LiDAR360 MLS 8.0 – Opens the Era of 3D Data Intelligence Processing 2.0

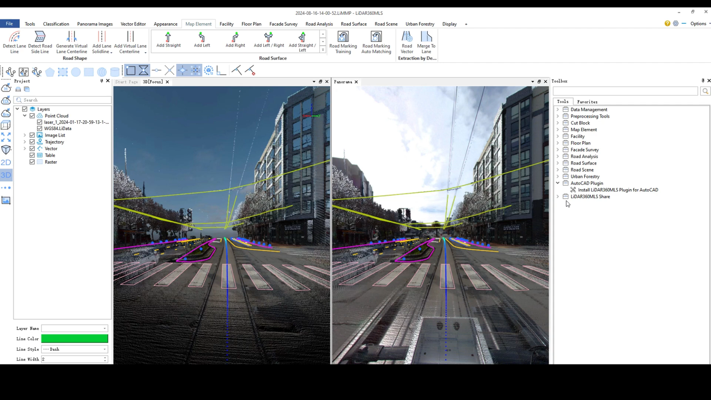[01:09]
CAD plug-in added allowing result data to be opened and edited directly in CAD
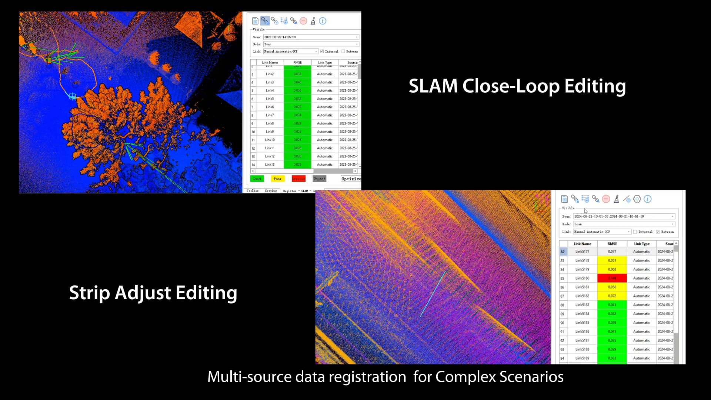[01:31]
Multi-source data registration for complex scenarios Strictly control each stage including data processing,
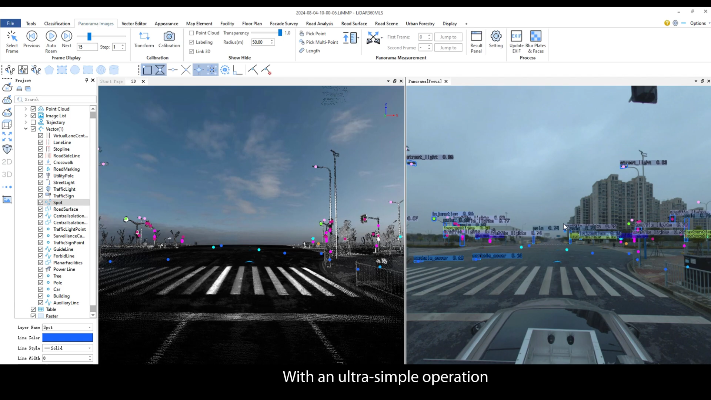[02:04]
an ultra-simple operation It allows for local training of custom AI models And supports mapping image
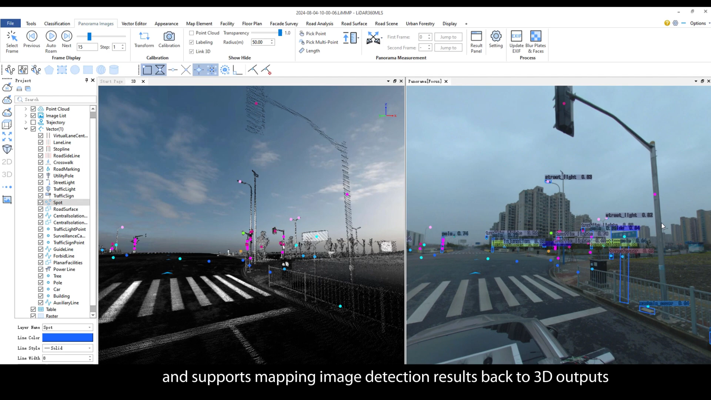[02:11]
detection results back to 3D outputs AI-based point cloud intelligent classification,
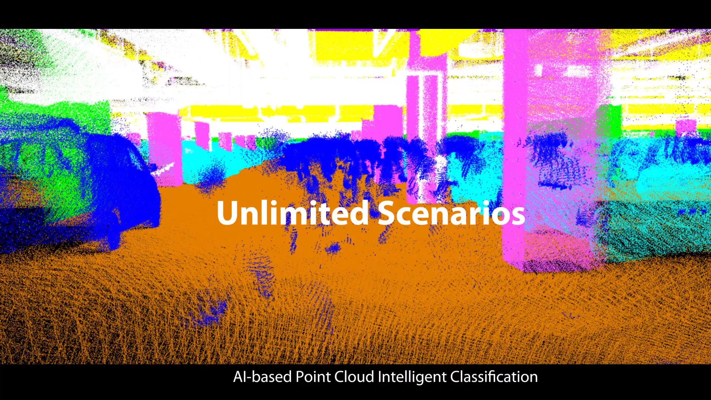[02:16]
road marking and facility extraction, pavement damage detection,
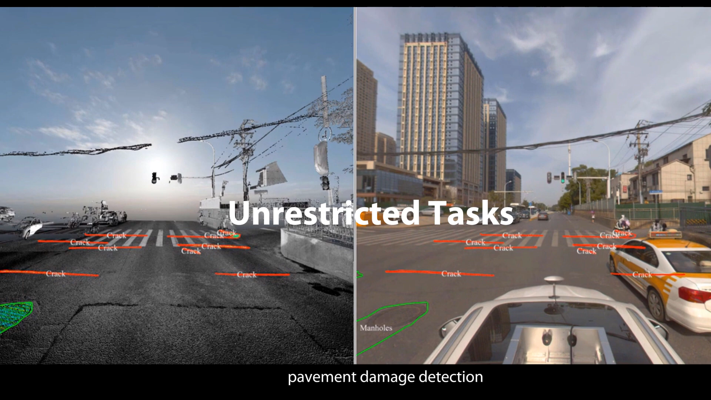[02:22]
plates and faces blurring etc
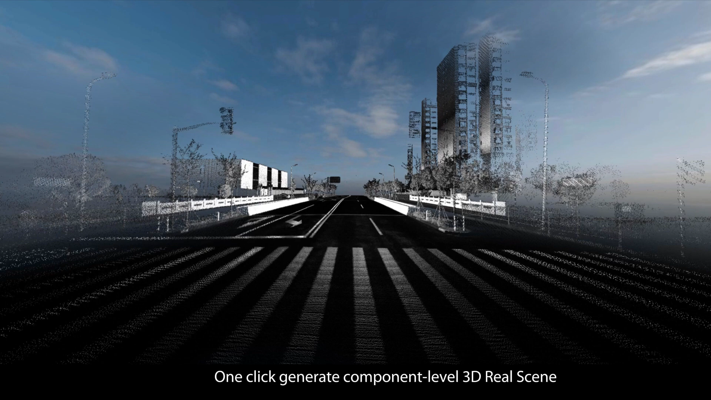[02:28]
Road scene One-click generate component level 3D real scene
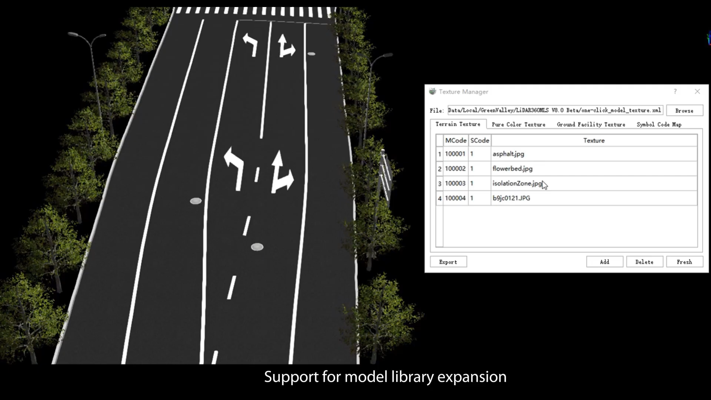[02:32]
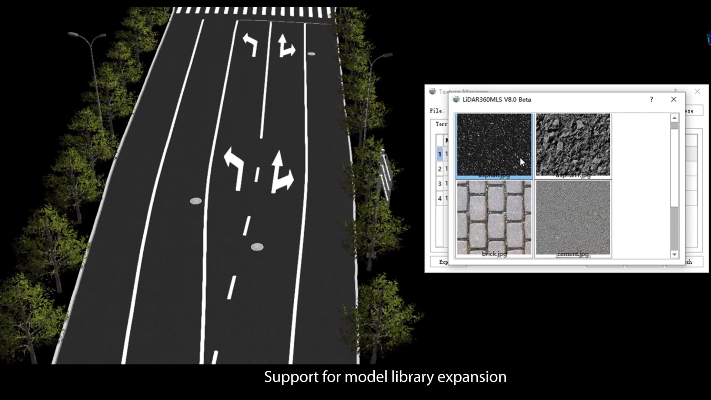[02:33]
Support for model library expansion and customized configuration of model textures The model library is easily extensible, enhancing modeling capabilities
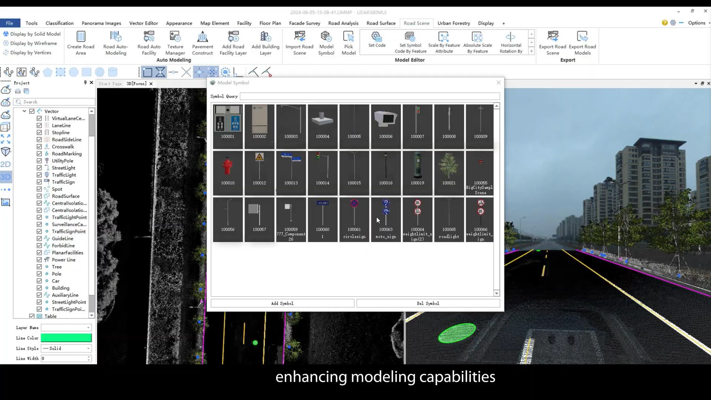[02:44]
Diverse
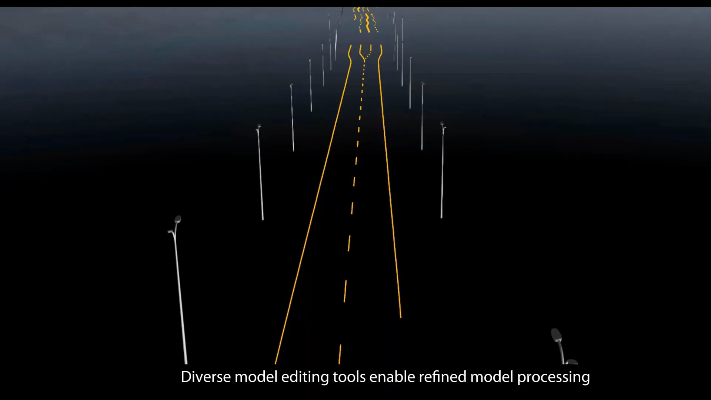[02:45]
model editing tools enable refined model processing GIS asset Added
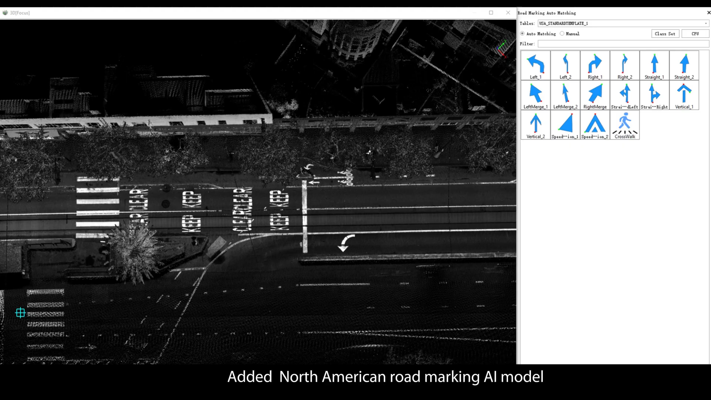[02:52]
North American road marking AI model
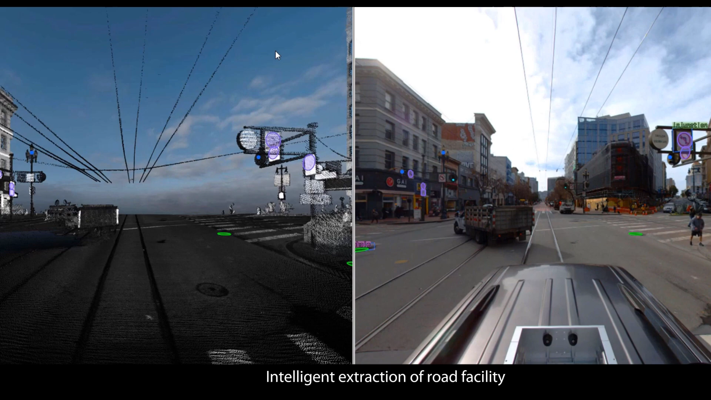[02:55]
Intelligent extraction of road facility with support for custom AI model
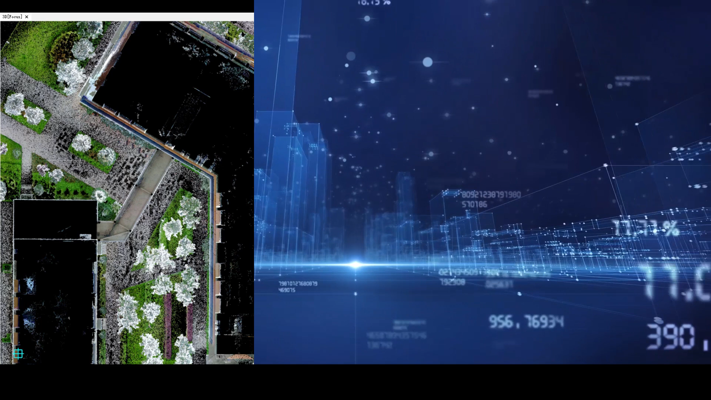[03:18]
point cloud unfolding to address the challenge of mapping irregular building facades
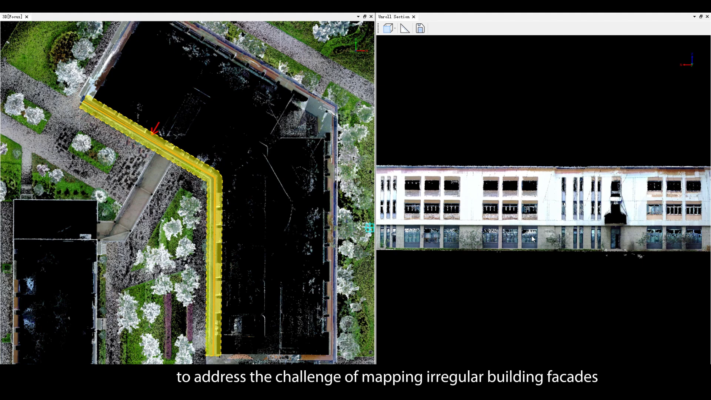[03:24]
Road analysis High
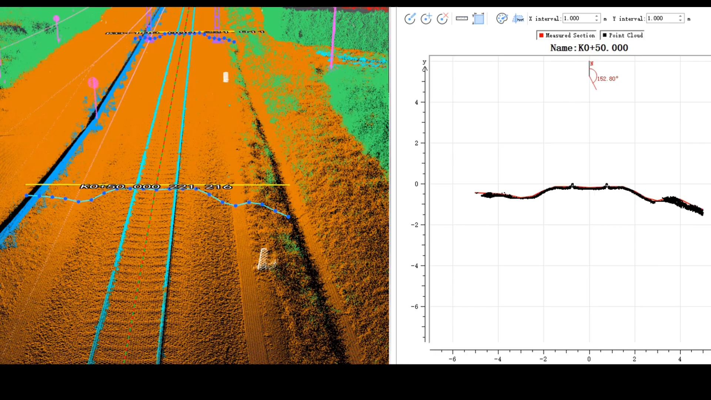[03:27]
precision terrain generation based on
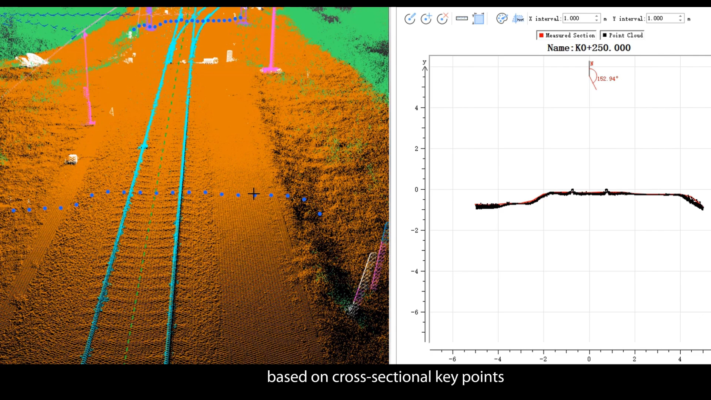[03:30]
cross-sectional key points Support for road section analysis and parameter calculation
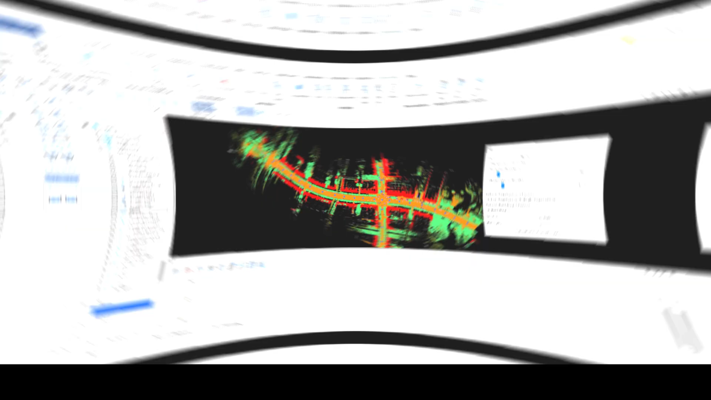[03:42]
batch processing mode for ecological landscape analysis To address the needs of large-scale scene analysis